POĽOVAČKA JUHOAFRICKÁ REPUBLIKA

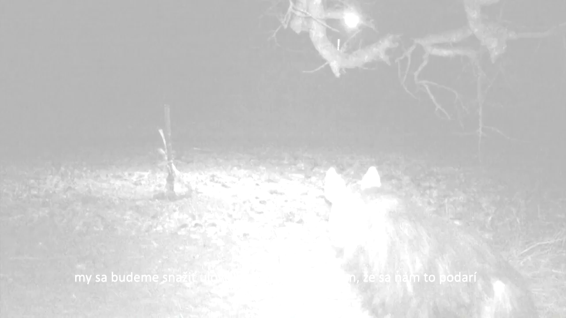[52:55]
So there's quite a lot of activity on the bait at the moment. So our focus will be the brown hyena. Let's hope that we will have it.
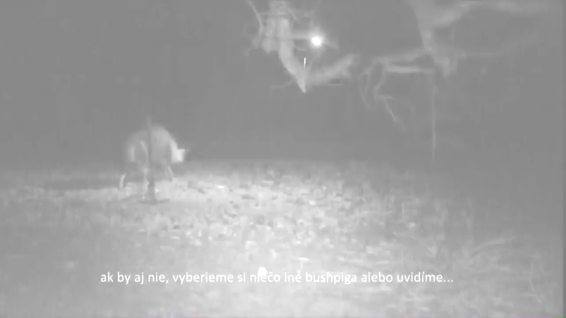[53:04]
Yeah. If it's not coming in, we can decide if other species is coming in, what we're going to take, a bush pig or something.